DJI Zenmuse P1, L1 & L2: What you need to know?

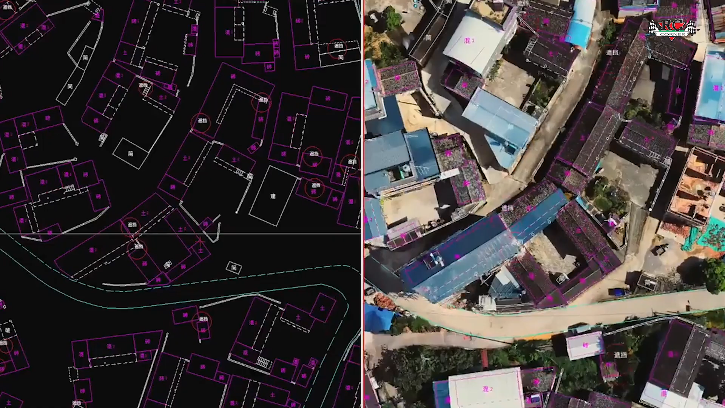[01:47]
But again it is outgunned by P1 which is able to capture image every 0.7 seconds and map a 3km area in a single flight.